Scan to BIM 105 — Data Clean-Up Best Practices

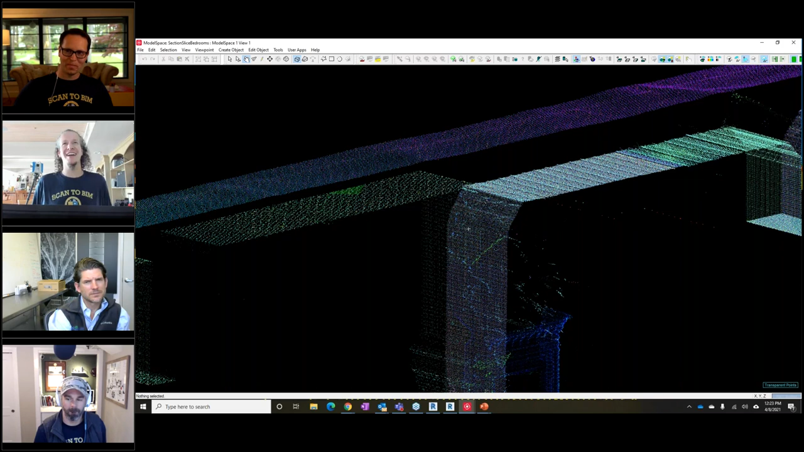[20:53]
and given this is a pretty thin slice, but I mean, you can see on this ceiling between all my scans, I've got, you know, there's got to be 10,000 points on this little slice of ceiling, right? And so, you know, when, when that data is, is basically brought in, basically the middle, the aggregate, the average of that data is going to be where that, that surface is actually located for all the same reasons. It's statistically distributed. All the other noise that we're talking about is not statistically distributed. So a transient mixed pixel, blah, blah, blah, that we'll get into next, not statistically distributed. So you can't, you know, there's a lot of different techniques to deal with that data, but you can't just, you know, make it disappear through averaging or things like that.
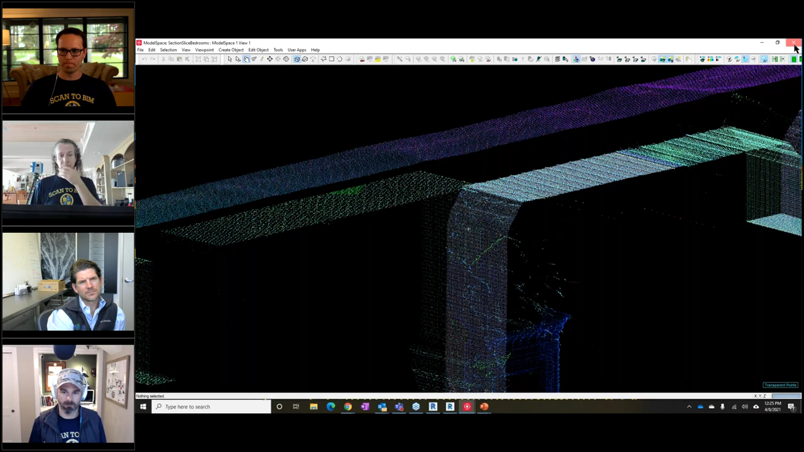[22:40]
So it depends what you, what you want to get. Yeah. And that is, that is one of those things where like, yeah, Scott mentioned earlier, the NavVis scanners and, you know, there's a lot of mobile scanners and they're all using pretty much the same sensors, right? This is a, maybe a dirty little secret. Um, all the scanners that are in the world are pretty much made out of the exact same parts sourced from the exact same companies, whether it's terrestrial or mobile. Every mobile scanner is using either a Velodyne, uh, laser puck or a Hokuyo puck, or, you know, there's like three providers, right? Uh, that pretty much everybody uses.
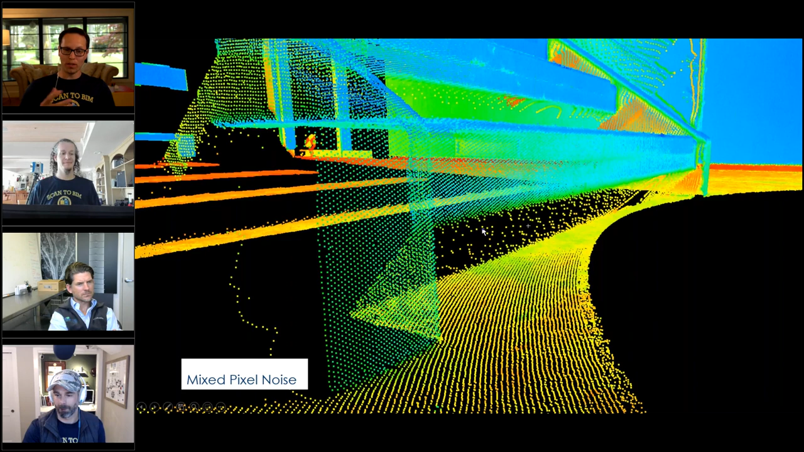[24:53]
they do well on, uh, let's say Y surfaces, uh, others, you know, you might get a lot of noise on those, those surfaces, um, and they, they perform better on other types of surfaces. So there's no one scanner that perform, performs the best on all of the surfaces. So you get, you know, you need to be aware of, um, their limitations.
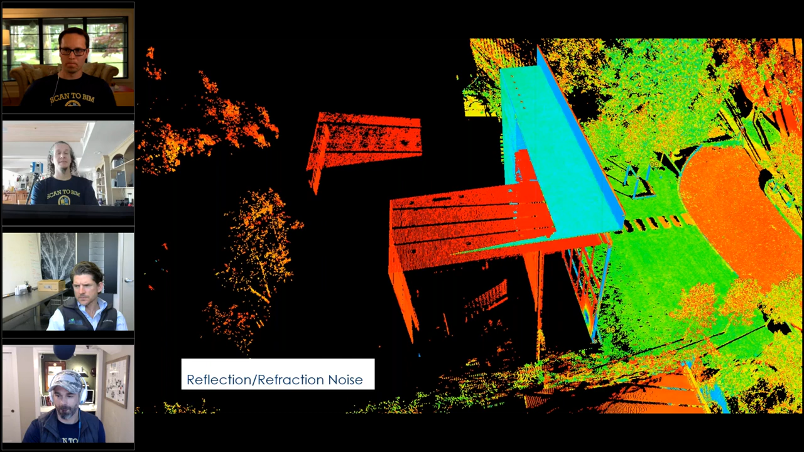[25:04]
Yeah. And it's wild to think almost all of them have the same sub components. Yeah. It's just, it's all that tuning, um, that goes into it. And so it's, uh, it's just one of those kind of, it's one of those interesting things I found out when I crossed over and, uh, joined the dark side, uh, so to speak. So, um, so yeah, well, let's, uh, let's hop into talking about reflected and refracted noise, because this is probably our biggest question that we get from our audience across all of the webinars.
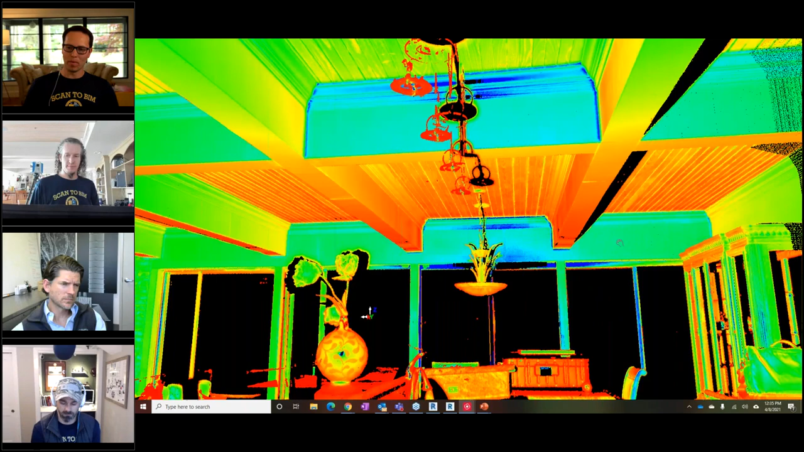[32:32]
And, uh, it needs to be done if, if that's going to affect the registration needs to be done prior of optimizing those scans. So you need to do it one by one.
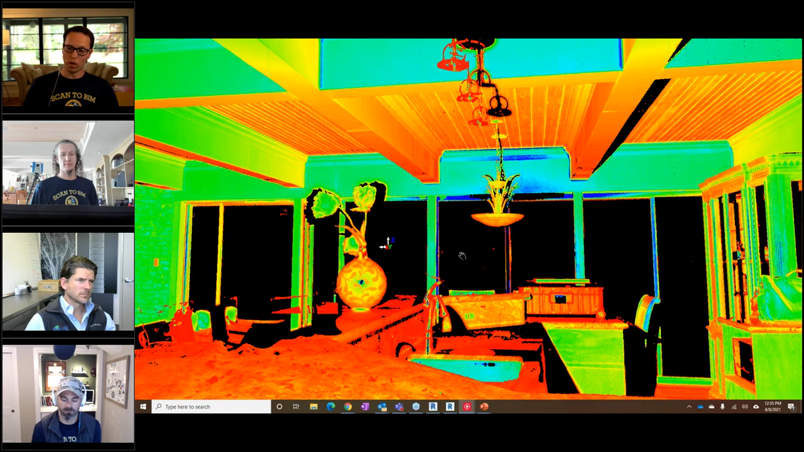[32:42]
There's no, uh, there's no solution to, to do it all at once, unfortunately. Yeah. Well, and I think, you know, what I was hoping to show, but apparently I did too good of a job, uh, cleaning basically. You can undo the, your, what are you clean? Uh, Hey, walk me through that. I can't remember how to do it for a given scan. Yeah. Uh, select the cloud, go to tools, scanner, restore, and then restore your, um, um, this is, this is why I have Sylvieu here at all times.
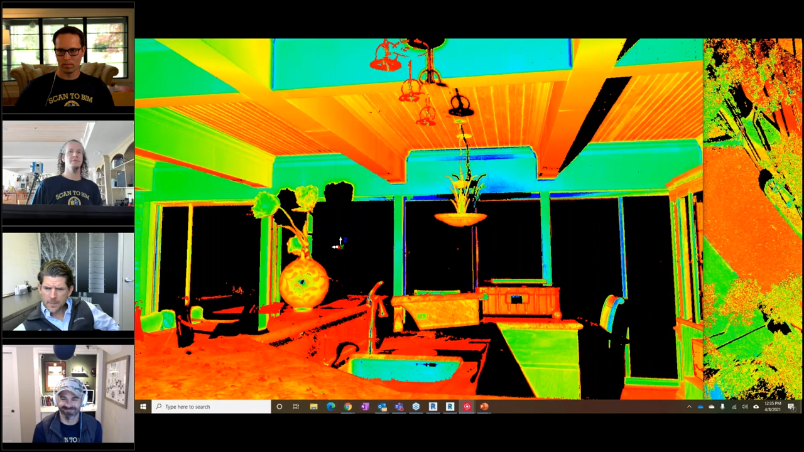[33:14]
Sylvieu, Sylvieu knows cycling. I can't find my bar on the cycle. There we go. There we go. Perfect. All right.
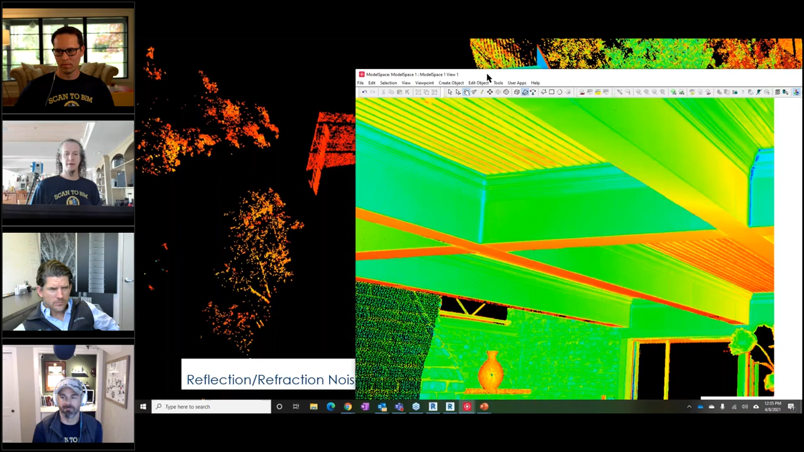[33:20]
Lovely. So I pick my scan tools. I don't really want to do this scanner. Now restore default cloud from scanner. There we go.
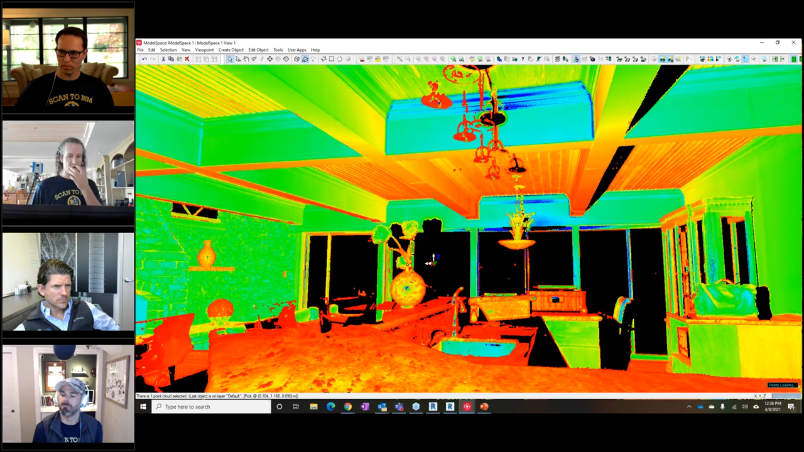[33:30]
Look at that. Sylvieu, you're so good. So you guys can see there's all this kind of data and I presume I can undo that. Uh,
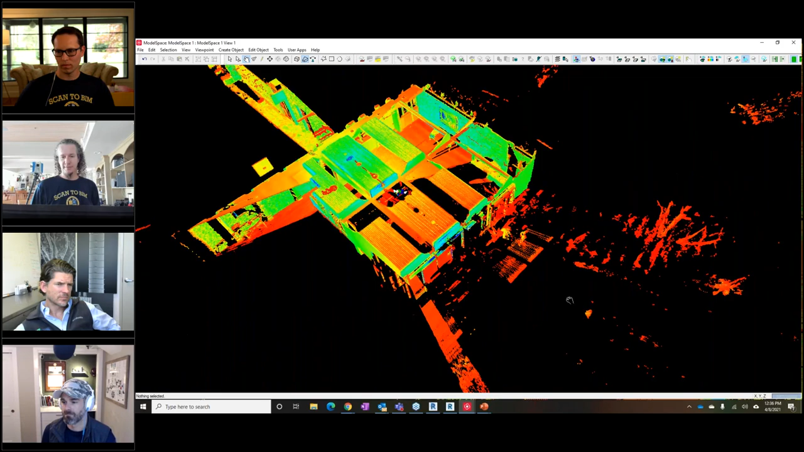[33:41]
there's all this data that's captured kind of outside these windows and a lot of it, you know, all of it basically is noise. It's bogus. You can see it kind of goes out for forever.
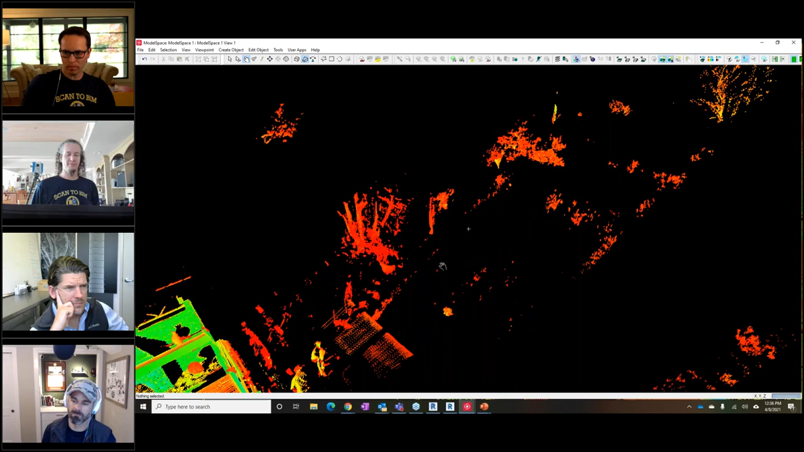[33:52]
It's kind of, there's all sorts of problems this creates. This is probably not at the level that Sylvieu was saying where it would impact the registration,
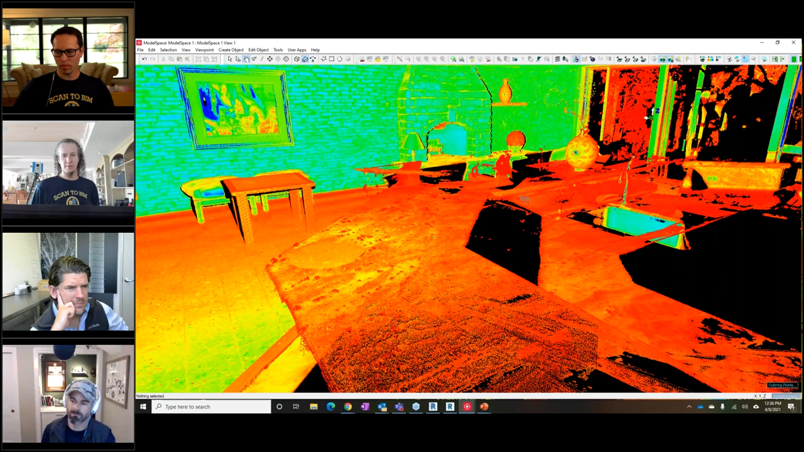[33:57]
but, uh, cleaning this up inside of a scan,
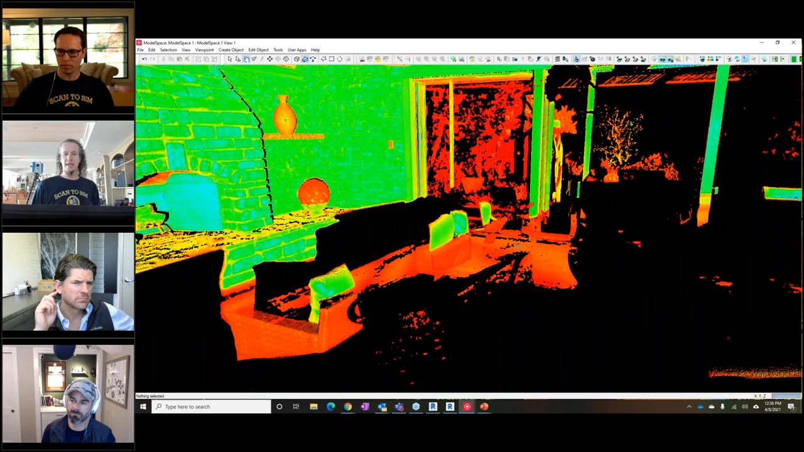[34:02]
uh, single scan sometimes is easier than cleaning it up in a group because it's basically always, if you're at the scanner location, you can basically just draw a rectangle. Um, well, a parallelogram, uh, and then you grab all those points inside it, and then you just basically hit delete. And if you've got a couple of big rectangles, you can just really quickly knock this out in the scan. So whether you do it before you register or after you register, who cares? Uh, that's, that's more, uh, for, uh, on a project like this.
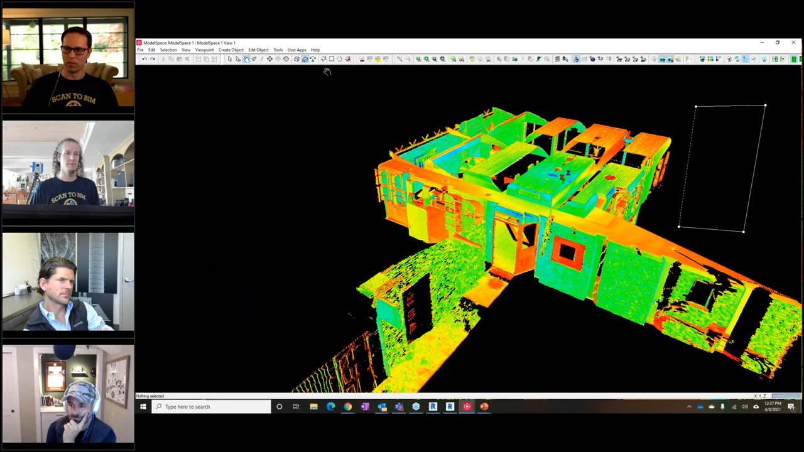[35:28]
It definitely adds a lot of time to that registration process.
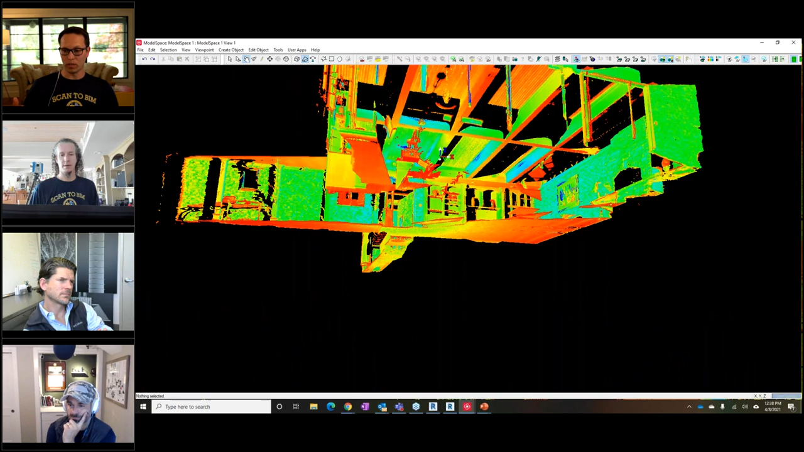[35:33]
And, uh, one trick to move fast, uh, you can do it the way Kelly showed from the position of the scanner,
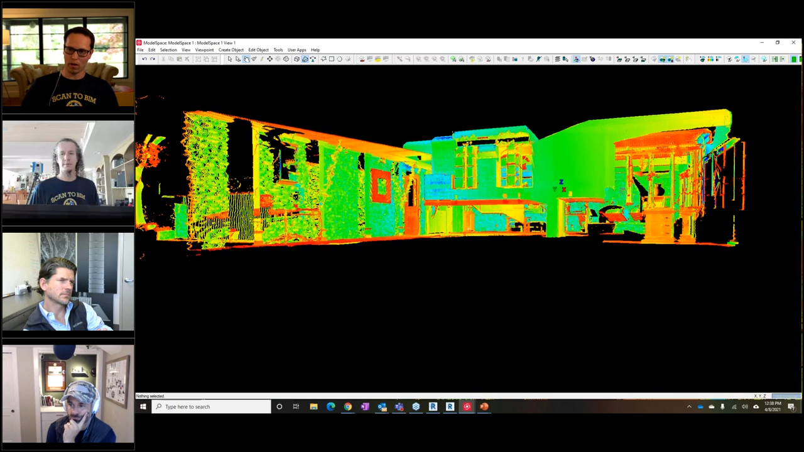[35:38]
and you can just, uh, you know, crop whatever regions you want to clean.
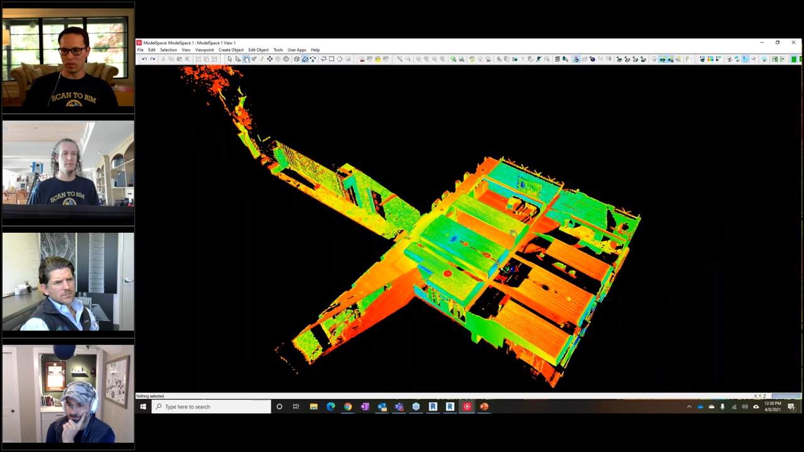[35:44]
The other, uh, solution is, um, you create a list in cyclone, you create a temporary coordinates system that will allow you, um, for the scan to be, or, you know, um, orthographic, uh, orthogonal, I'm sorry, on the screen. That way you can use your rectangular box to,
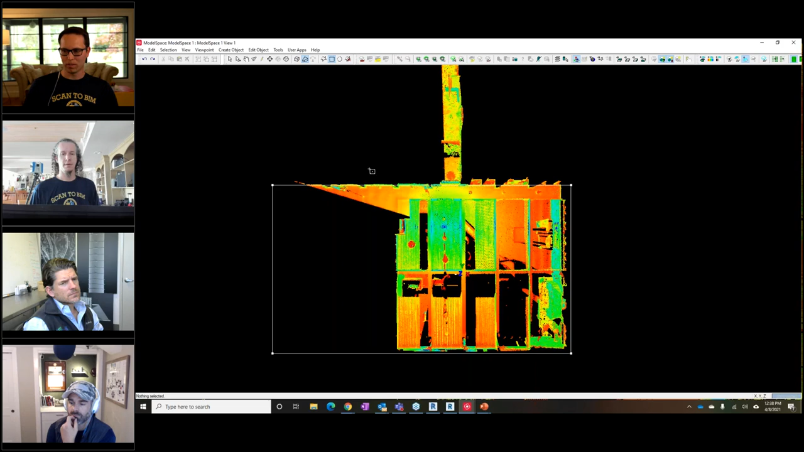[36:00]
to just chop the data around your building and you just do it in like two clicks. So, um, which, which works if you have a rectangular building and you don't have overhangs that you want to keep. That's correct. Um, and, uh, if you do have overhangs and you need to, you know, in that, that case I would recommend using, uh, slices and, uh, you can offset that slice, make sure that you match the thickness of the slice with the offset.
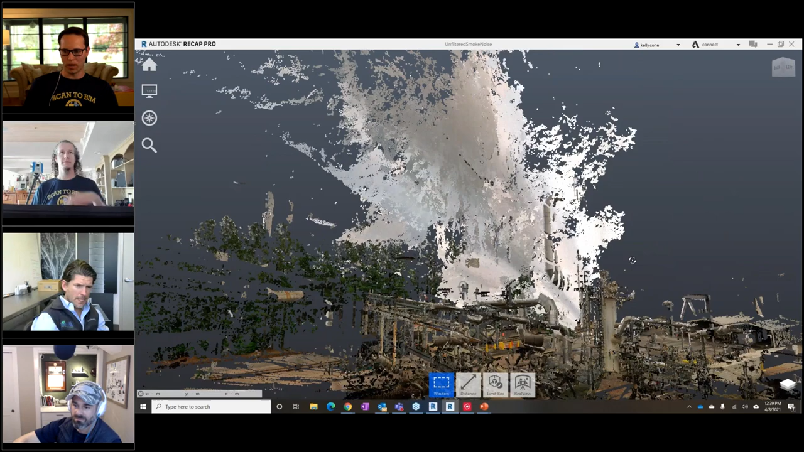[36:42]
That way you don't miss anything. So you're, if your thickness is one foot, your offset is going to be one foot. That way your slice is moving up, uh, one foot at a time. So, you know, you're not going to have any areas that you're, you're missing. This is, this is fun. Just to add a, I don't want this to give me a software specific discussion at all,
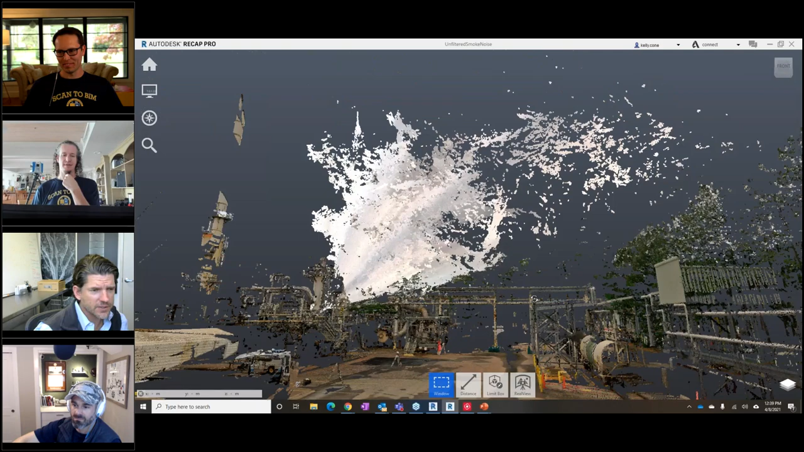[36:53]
but I think it's interesting or novel concept that has been explored, not only explored, but we deploy it quite frequently and it could apply to any registration software and cycling or a scene or any other one, uh, which is a problem that we encounter quite often, which is imagine. And I'm sorry, I don't have any visuals here,